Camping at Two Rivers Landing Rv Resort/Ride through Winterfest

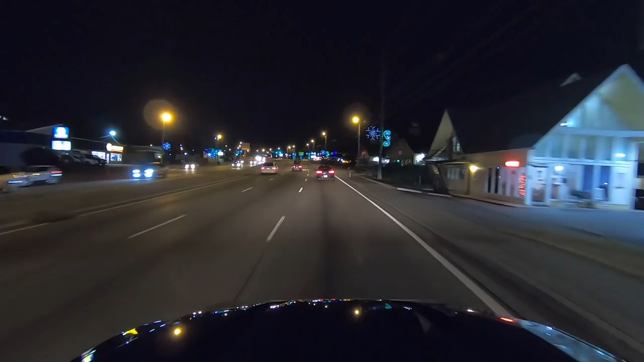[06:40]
But as you can see, as we take you through a ride here through Sevierville, I think they had the least amount of lights. And again, as you can see, these lights are pretty much like a typical type town might be. I didn't see anything really special here. And then as we entered into the city of Pigeon Forge,
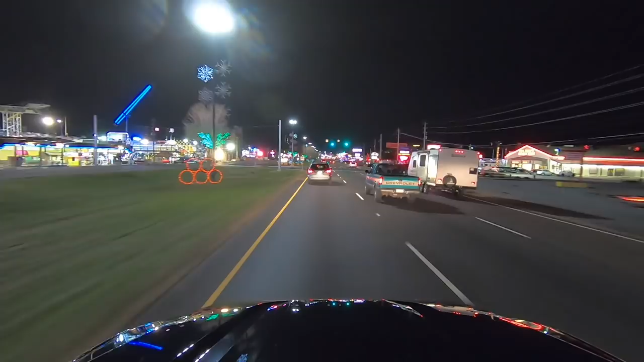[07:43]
Then we saw this display right here, there on the right.
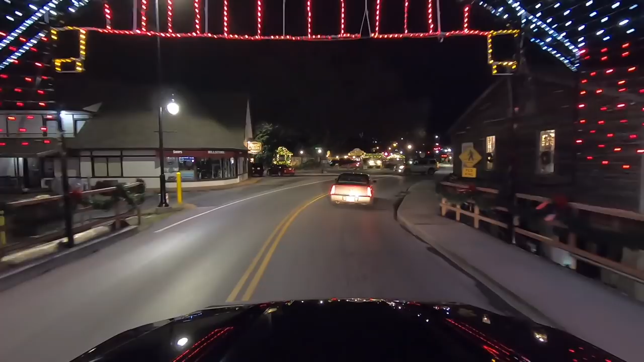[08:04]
Then we shot by Patriot Park. They had a nice display of lights
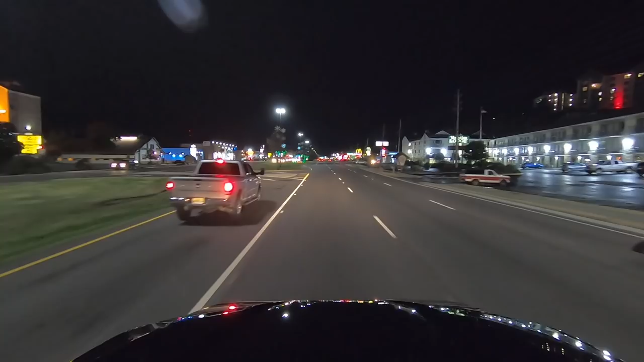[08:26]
So out of the three cities, we think Gatlinburg had the nicest display of lights.
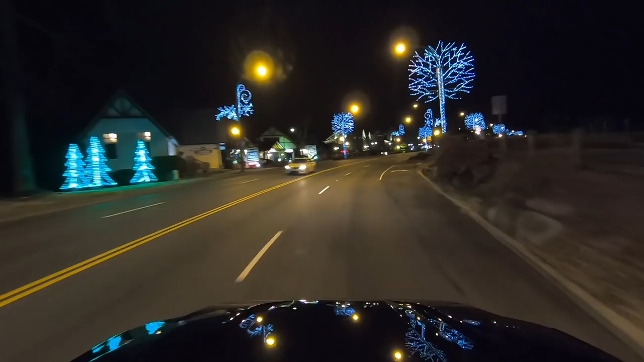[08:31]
Yeah. And just have a look as we ride through the narrow streets of Gatlinburg.
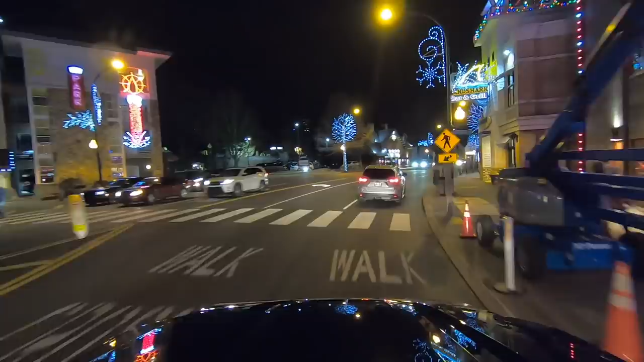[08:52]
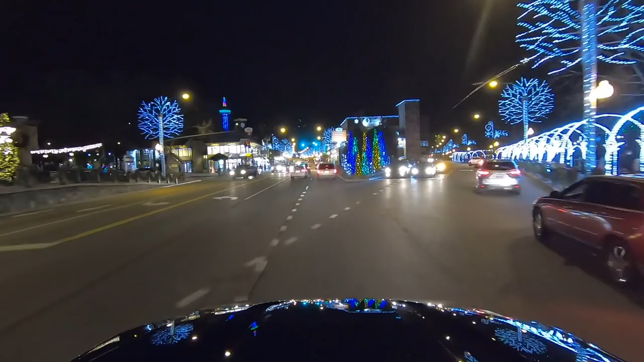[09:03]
Very nice. And as you look to the left, you can see where the Space Needle is lit up.
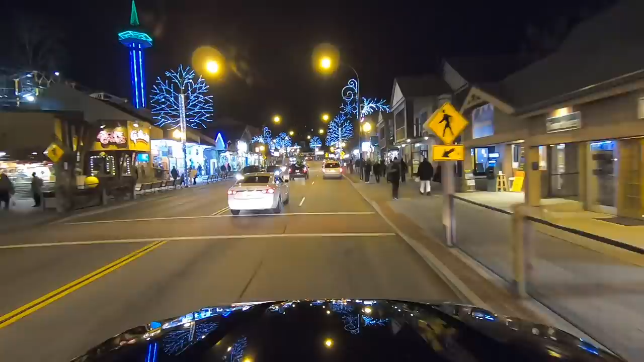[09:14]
After leaving Gatlinburg, we went back through Pigeon Forge and we stopped by a place you may have seen in one of our other videos.
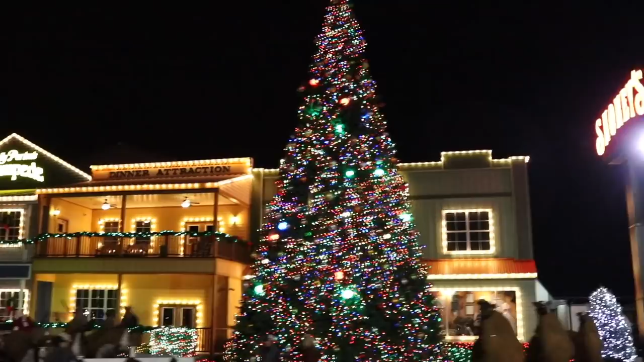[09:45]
It's called The Island.
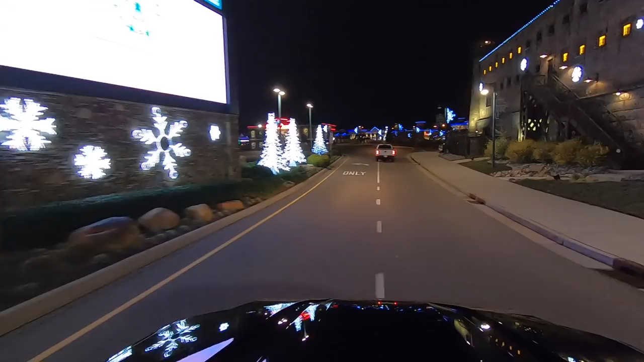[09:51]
And man, they had a nice display of holiday and Christmas lights.